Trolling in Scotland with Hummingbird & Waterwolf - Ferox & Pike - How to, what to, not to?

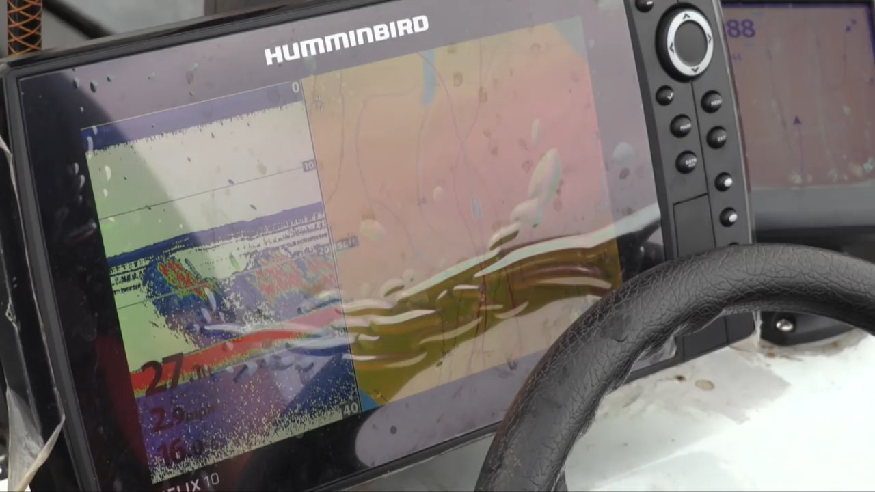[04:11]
26 feet is too deep to be weed.
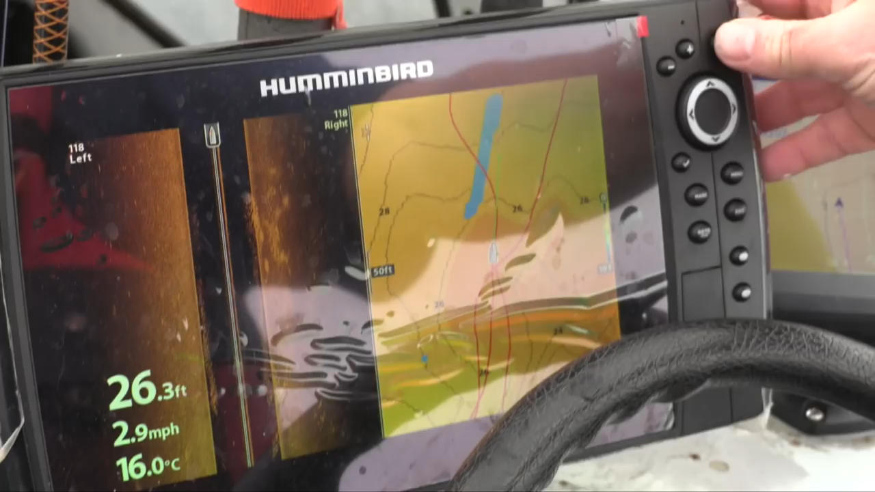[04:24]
On screen: depth 26.3 ft, water 16.0°C, speed 2.9 mph
Okay. That's the side view ones. That's you seeing that shoal of fish that we passed there.
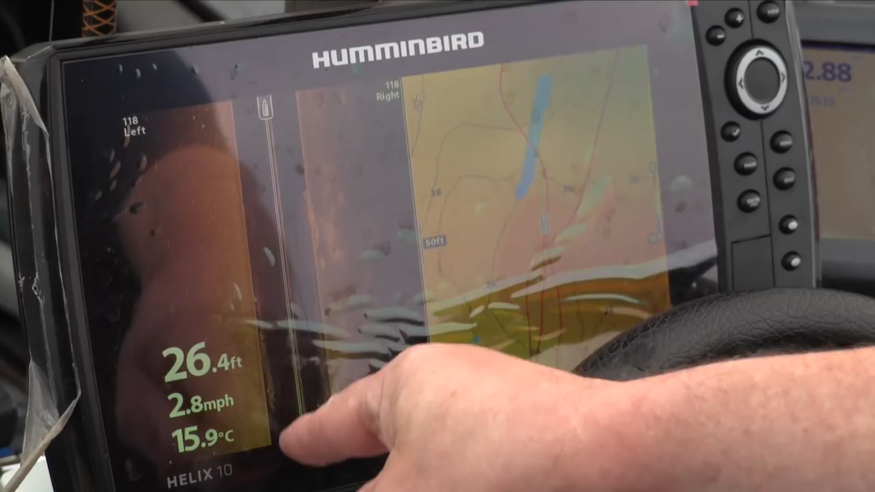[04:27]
On screen: depth 26.4 ft, water 15.9°C, speed 2.8 mph
That's in line just off the bottom. For me, the main benefit is mapping.
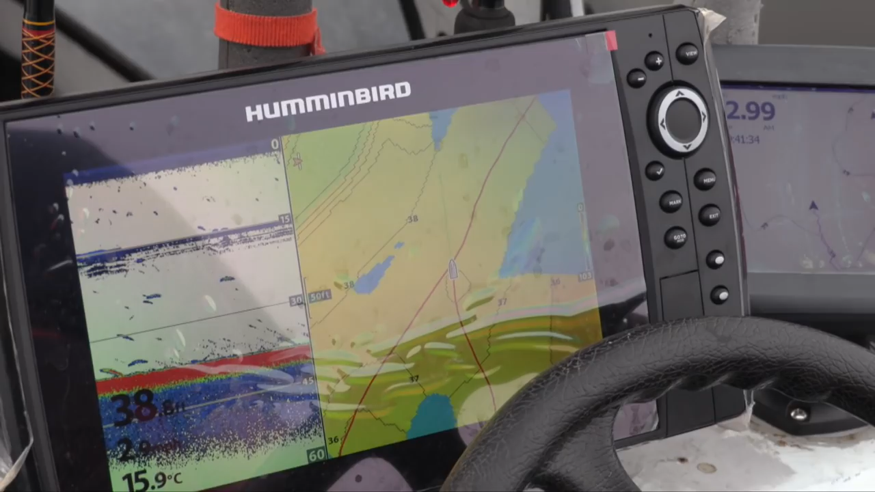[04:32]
On screen: water 15.9°C
I could turn that off instead of mapping, because it's like having a street map of the loch.
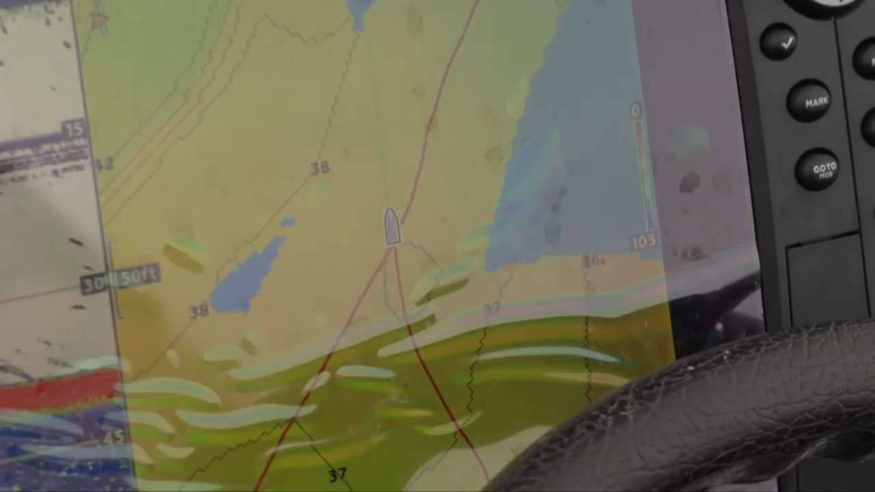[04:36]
You know all the depths. You can buy charts, but the charts, it's just like a line of numbers showing you like 70,
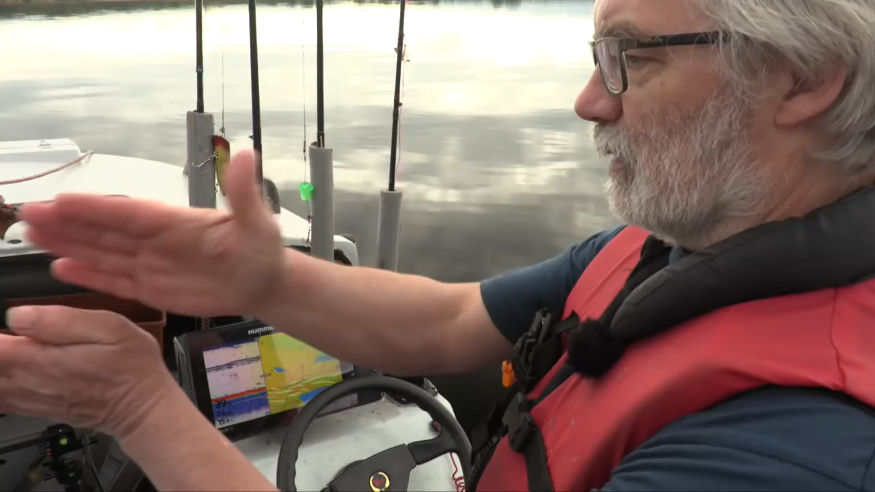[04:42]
60, 50, 40, 30 feet. That's giving you holes and lumps and bumps and everything like that.
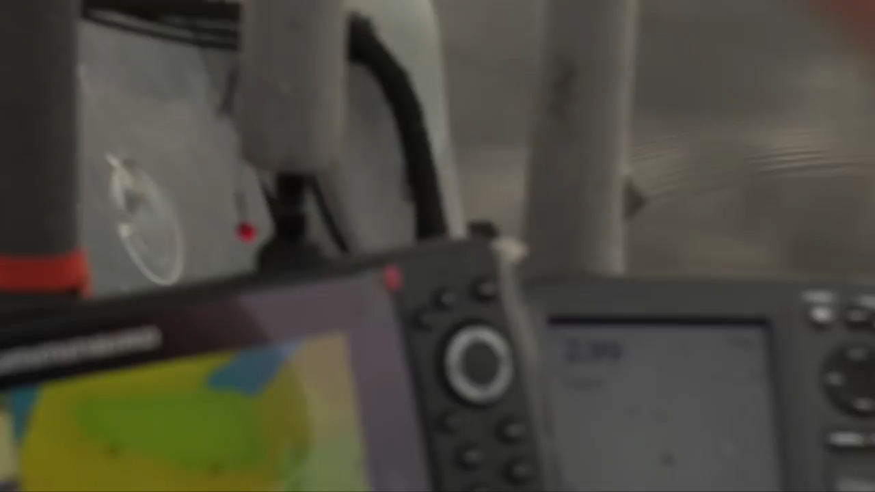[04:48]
This is much better.
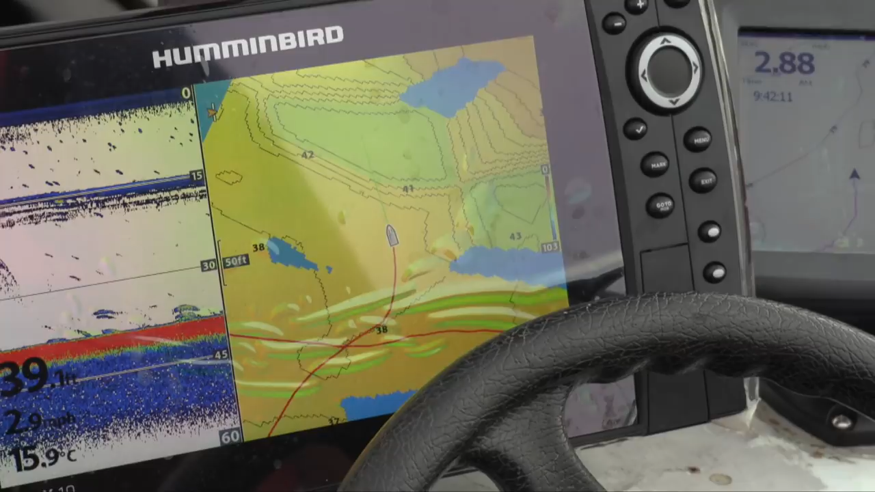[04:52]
On screen: depth 39.1 ft, water 15.9°C
Yeah. And the loch is up and down, and this changes as well. You can adjust it to take in that effect. You see where this thing pays off when you get along that shore?
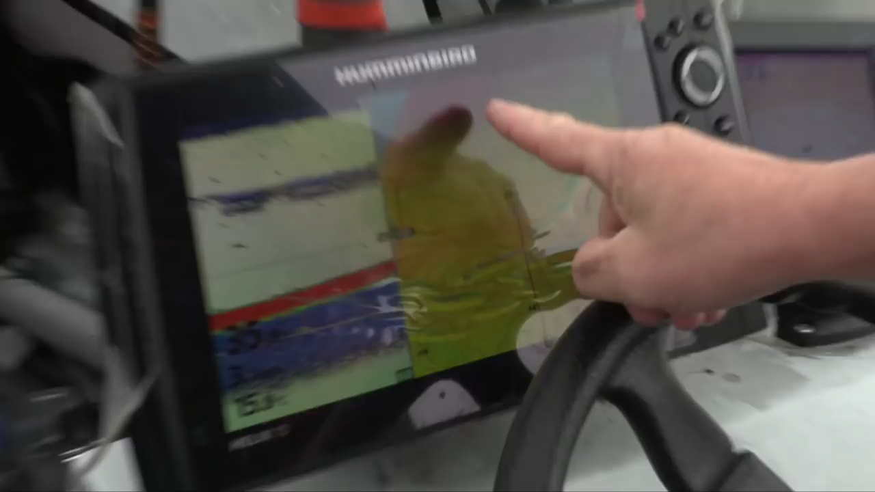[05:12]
That's 12 feet. So now I'm at 35 just now. I'm going to wind this up.
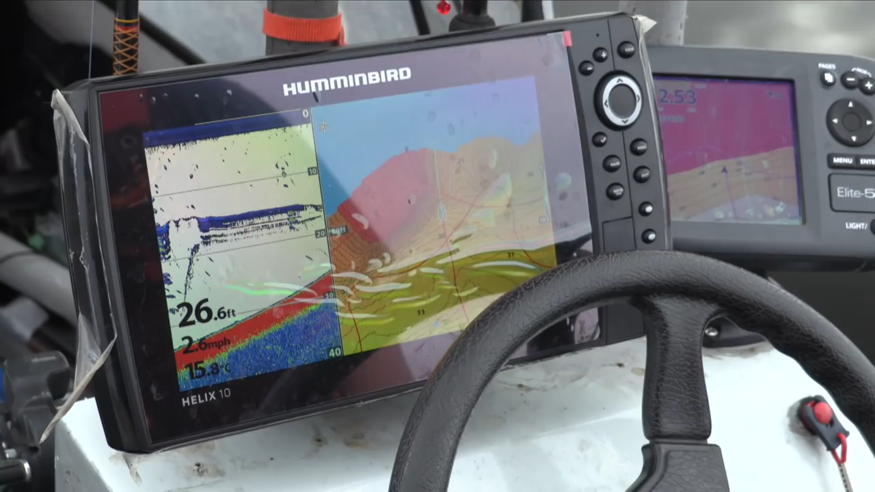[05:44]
On screen: depth 26.6 ft
Cannonballs at 20, which is there.
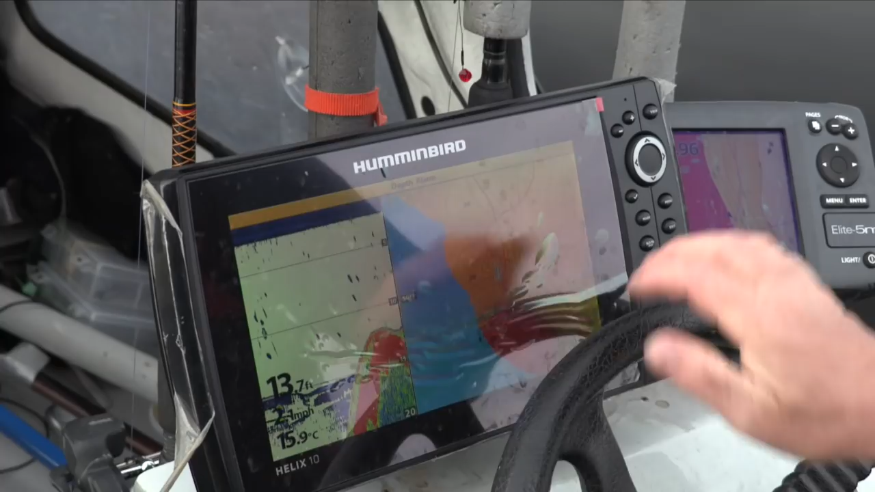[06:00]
On screen: depth 13.7 ft, water 15.9°C
16, 14, 17. He says how sharp the drop off is.
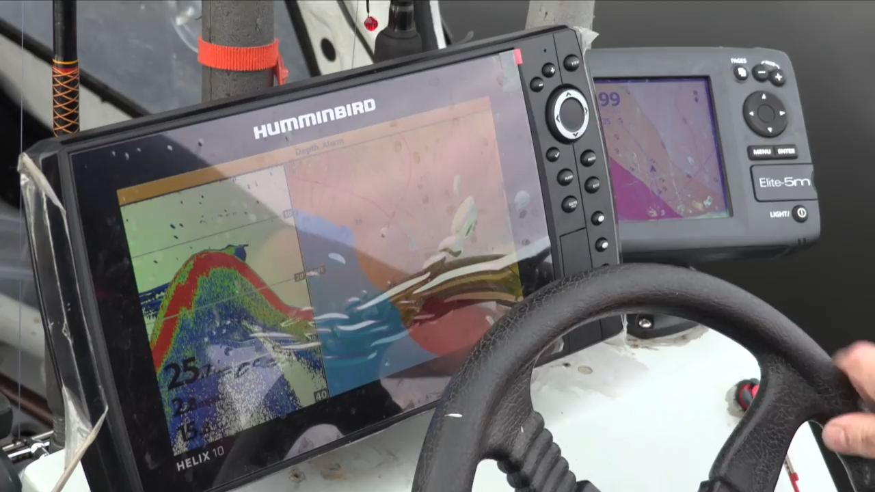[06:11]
You actually crossed into that there, you can see it. You crossed into that. But the lures would have been behind you, so they would still be. I checked them anyway. Yeah. I hate dragging bunches of weed about.
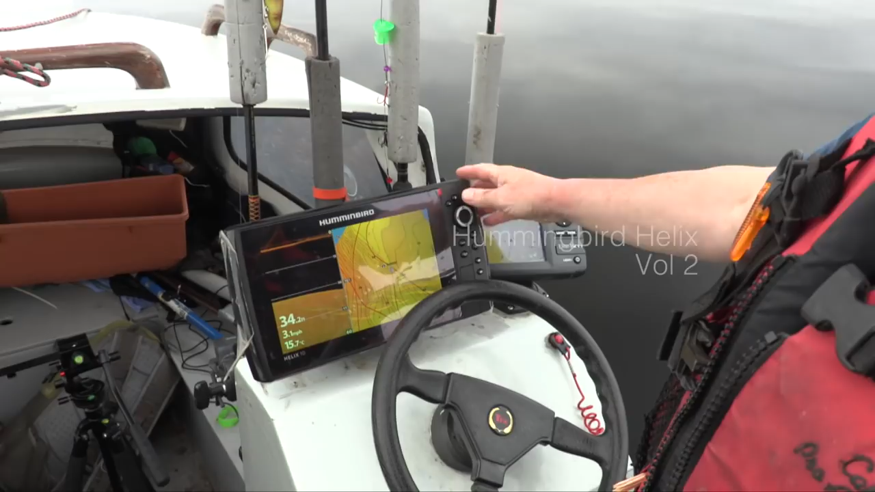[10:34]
On screen: water 15.7°C, speed 3.1 mph
Jigging or drop shotting, I'm going to use that. Because you can see structure and stuff like that.
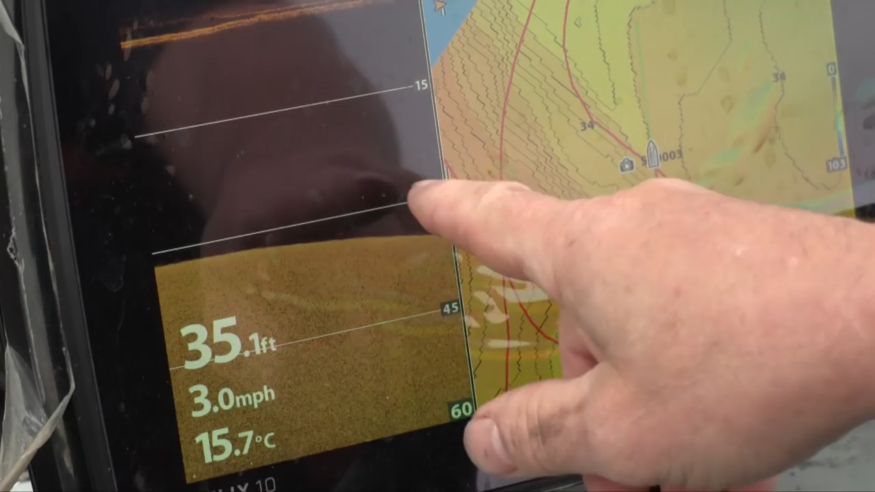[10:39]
On screen: depth 35.1 ft, water 15.7°C, speed 3.0 mph
If there's a tree down there, you'd see a tree shape. You get a lot more fine detail with that.